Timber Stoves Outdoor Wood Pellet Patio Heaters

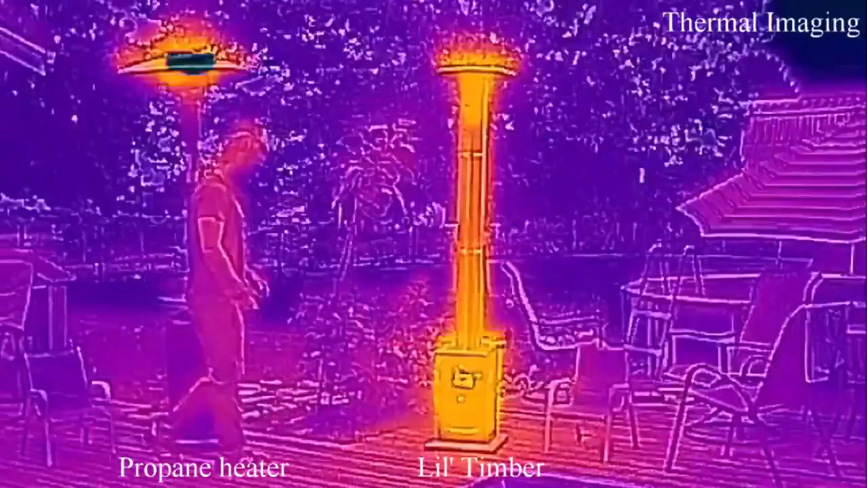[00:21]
The Little Timber's technology allows wood pellets to consistently release new fuel and heat using just gravity.
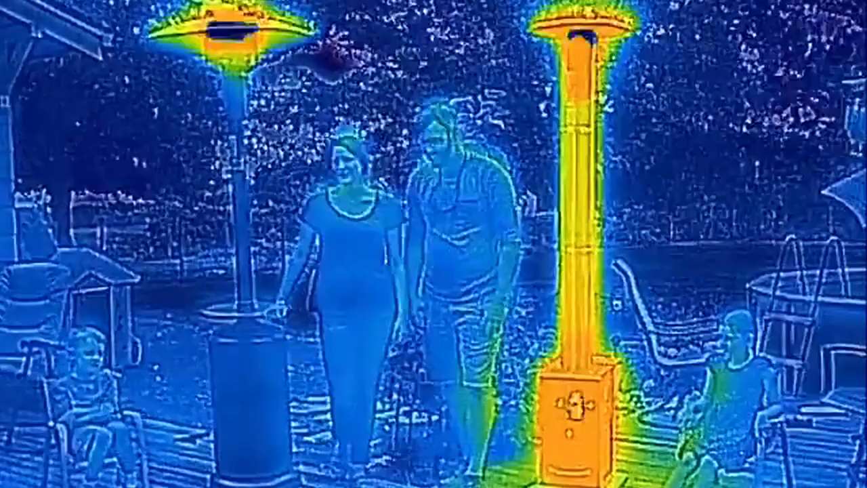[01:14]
Wouldn't you rather have your entire body warm than just your head?